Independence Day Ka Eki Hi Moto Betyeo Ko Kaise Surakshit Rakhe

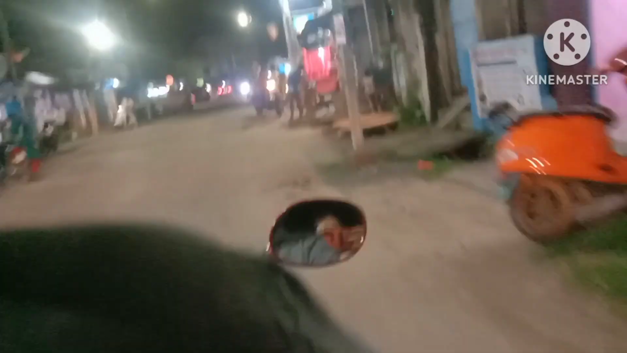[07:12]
आप में रस्ते में आएगा चारो तरफ ही दुकान हैं,
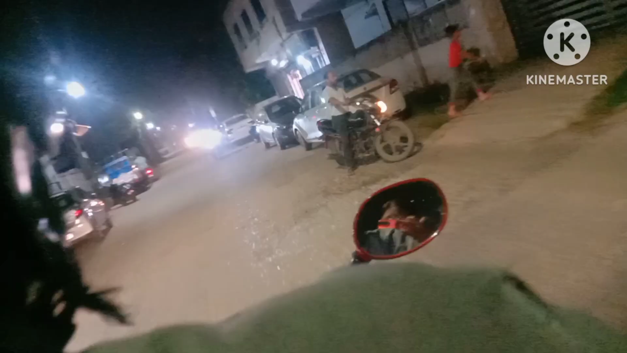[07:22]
लेकिन जो में मार्किट होता है जहां पे A to Z सब चीज आपको म मिलेगा,
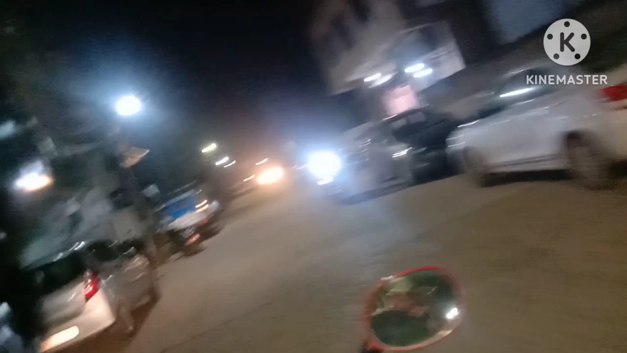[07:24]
वही मार्किट में हम जा रहे हैं, तो जादा दून नहीं है, चलिए देखते देखते हम लोग पहुंच भी जाएंगे,